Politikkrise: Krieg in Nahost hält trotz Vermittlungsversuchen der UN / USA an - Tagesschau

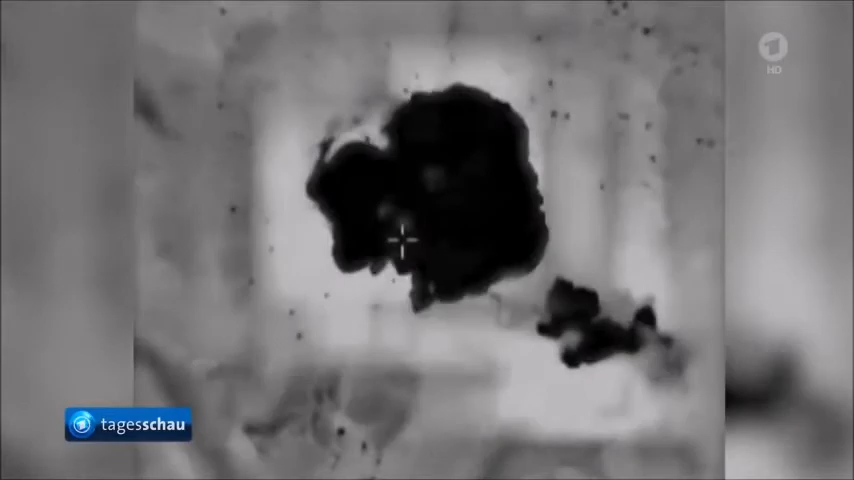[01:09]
Einer der Gegenschläge der israelischen Luftwaffe trifft kurz darauf ein 14-stöckiges Hochhaus, in dem viele Medien ihre Büros hatten.
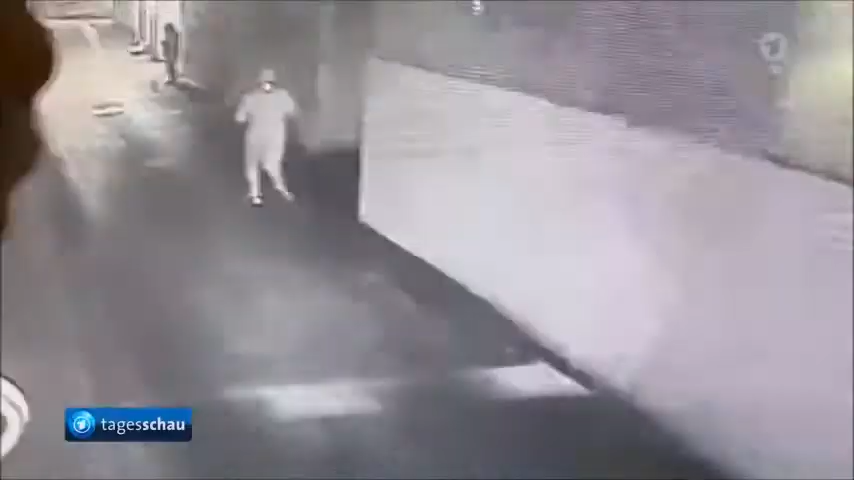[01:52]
Diese Überwachungskamera in Jaffa zeigt, wie vermummte Männer einen Molotow-Cocktail in ein arabisches Wohnhaus werfen. Zwei Kinder erleiden schwere Verbrennungen.